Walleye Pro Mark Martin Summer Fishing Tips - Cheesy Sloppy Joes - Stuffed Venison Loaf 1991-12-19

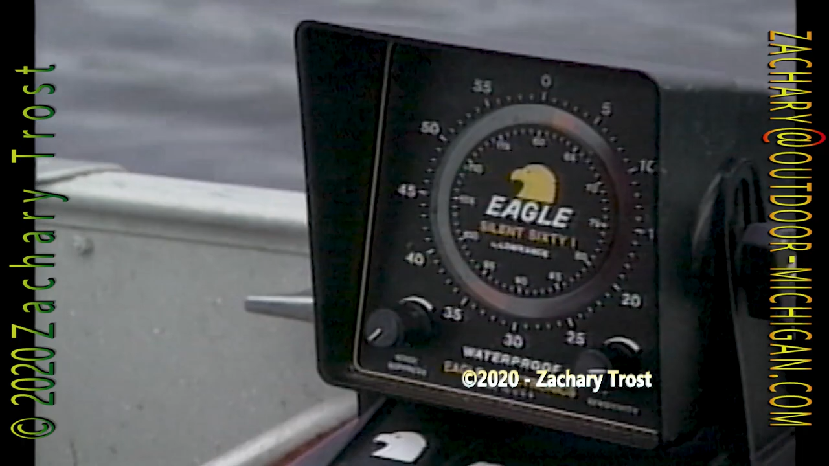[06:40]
Yeah, there's a reef that just came up out of 50-some foot of water right here,
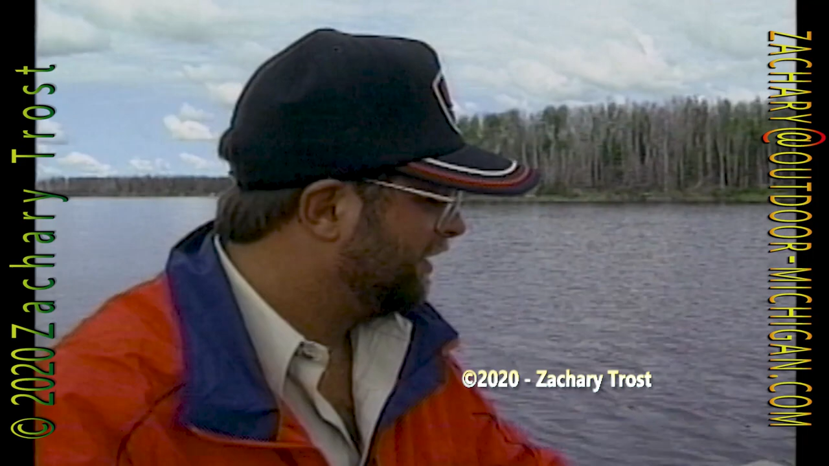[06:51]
and there's some fish down here on it I see around this edge. I'm going to try to find the high spot right here, and then we're going to drop a buoy marker on it.
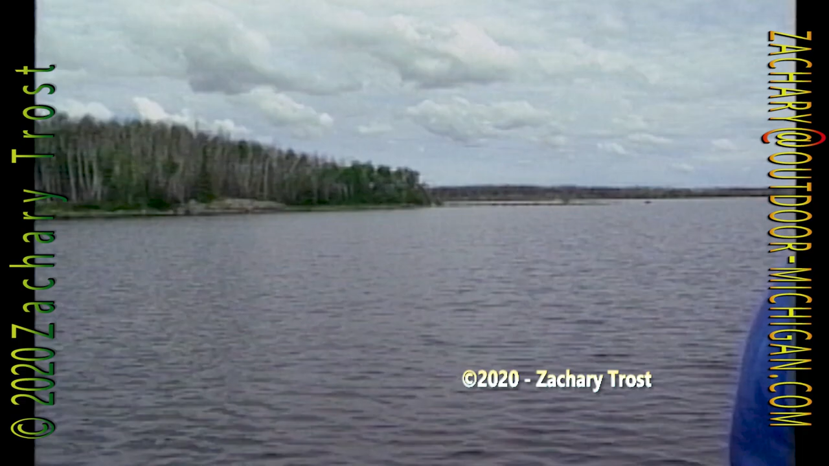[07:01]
And, yeah, here it comes right up right now. It's coming right up out of 50-some foot.
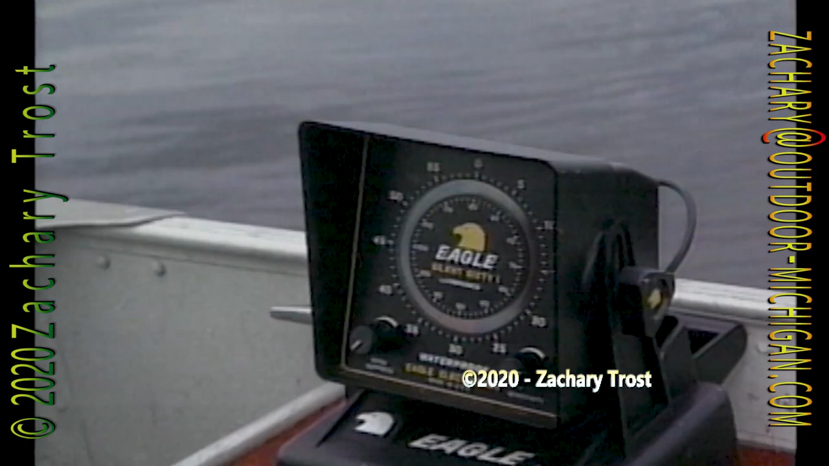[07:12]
We're up to 27 feet right now.